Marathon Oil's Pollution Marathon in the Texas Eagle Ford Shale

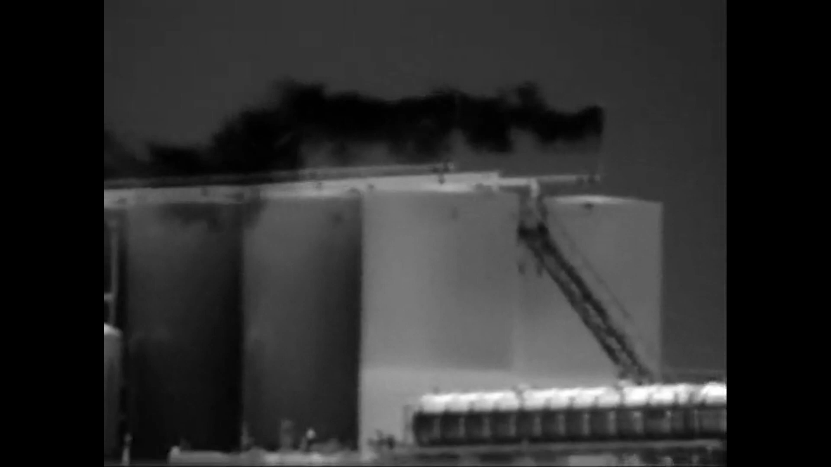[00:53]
took this official optical gas imaging video of methane blasting from an oil facility operated by Marathon Oil Corporation in South Texas.
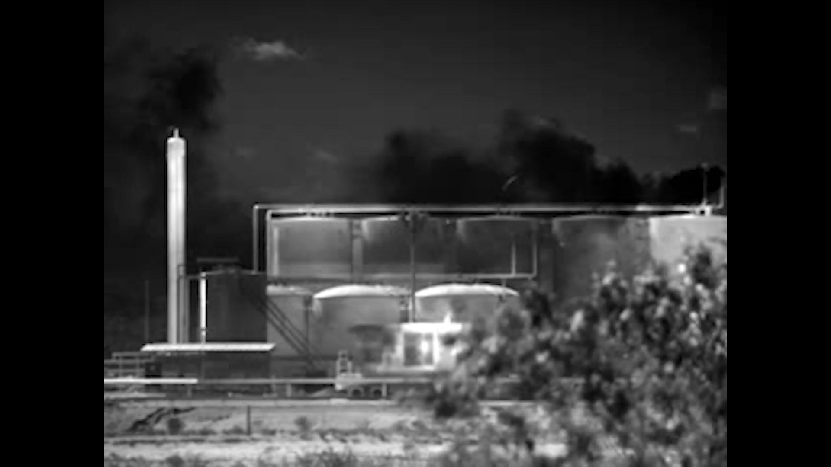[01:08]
That includes volatile organic compounds, which harm health, and methane, which harms the climate.
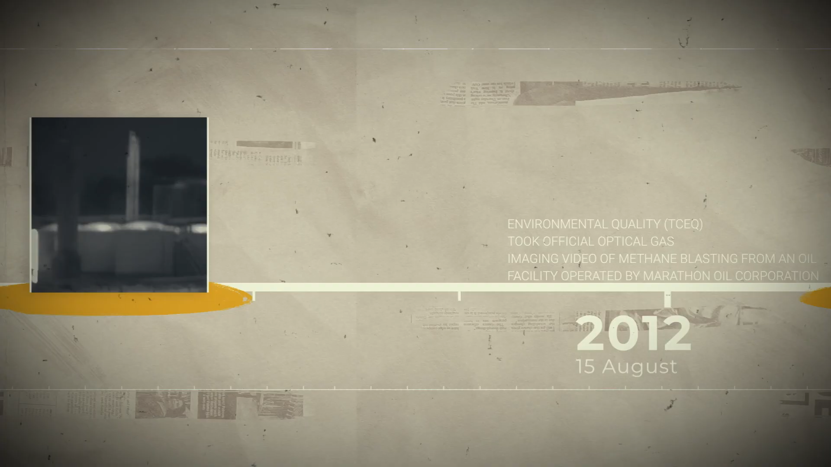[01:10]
One year later, in 2013,
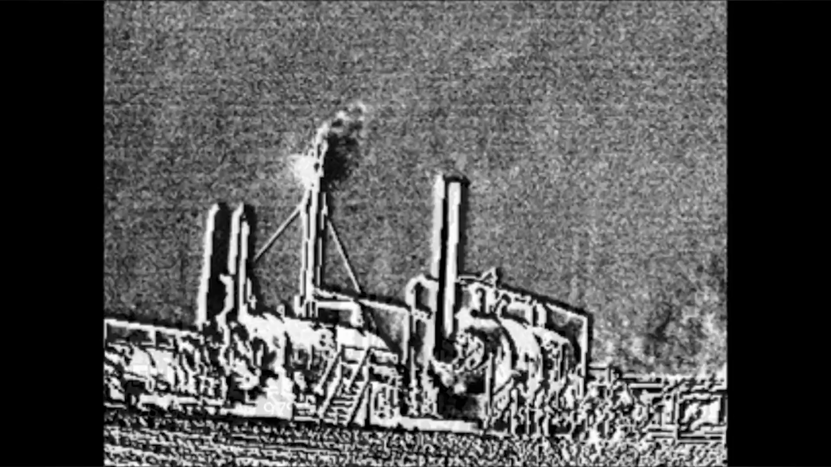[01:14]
TCEQ took another video of Marathon Oil continuing to dump methane into our air.
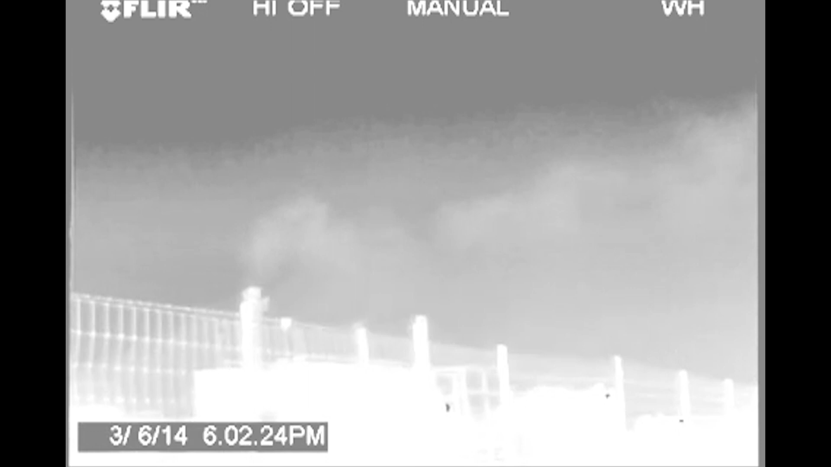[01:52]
On March 6th and 7th in 2014, she recorded a massive methane release that ended up causing a spike in hydrocarbon